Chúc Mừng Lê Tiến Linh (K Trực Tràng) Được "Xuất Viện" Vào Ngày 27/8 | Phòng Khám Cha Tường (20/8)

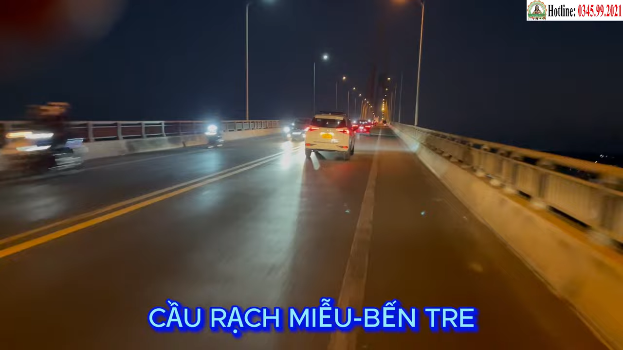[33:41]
Tiếp đến Xe khách rẽ vào quốc lộ 60 Đi đến Cầu Địch Miễu Địa phận giáp ranh Của tỉnh Tiền Giang Và Bến Tre